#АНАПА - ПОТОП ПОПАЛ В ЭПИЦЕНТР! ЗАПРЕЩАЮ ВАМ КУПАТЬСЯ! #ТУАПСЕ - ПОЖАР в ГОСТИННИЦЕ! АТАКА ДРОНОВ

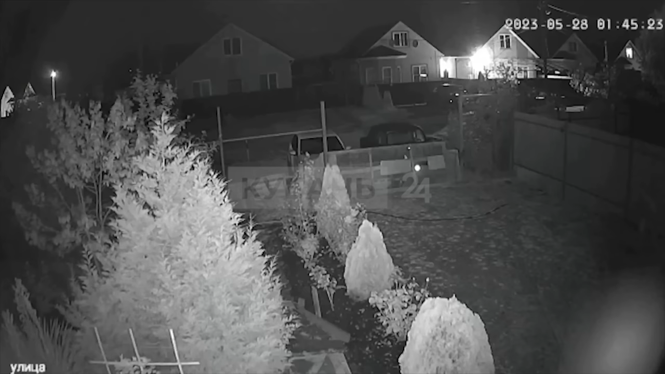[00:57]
На кадрах вы как раз-таки видите прилеты по Ильскому НПЗ.